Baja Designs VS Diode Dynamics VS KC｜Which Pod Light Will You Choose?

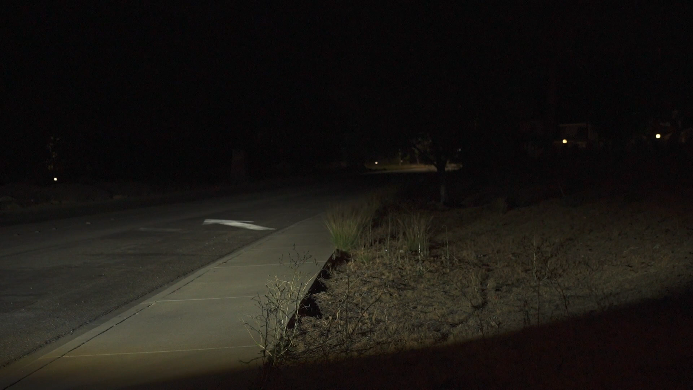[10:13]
And that's with the high beam on. First light is from KC. And the second one from dial dynamics.